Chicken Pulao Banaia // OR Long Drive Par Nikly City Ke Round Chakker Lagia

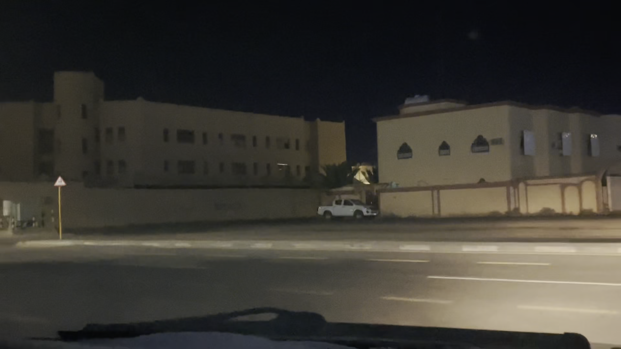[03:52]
यह इससामने यह स्कूलय का स्कूल भड़ी लड़कीयों का स्कूल है यह दें पर यह जवार लगजाए पीस्माइशाय के छोटे बच्चों का स्कूल है
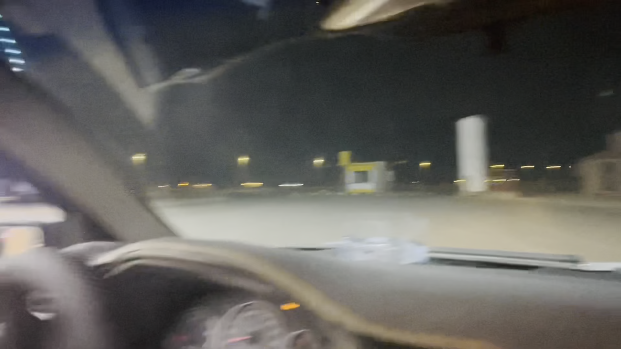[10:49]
काफी शाप है और वो काफी शाप चलती नहीं है और निया प्रमपर है यह समने काड़ियां कुछ खड़ी है
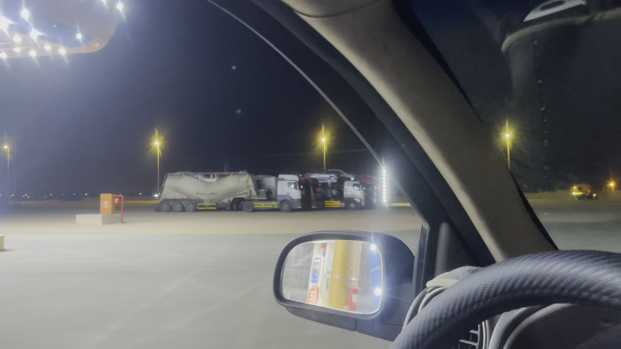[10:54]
जो होती है ट्रेवल वाली जो जा रही है यहां से जी आगे जॉर्डन या कुर्याद वाली साइट पर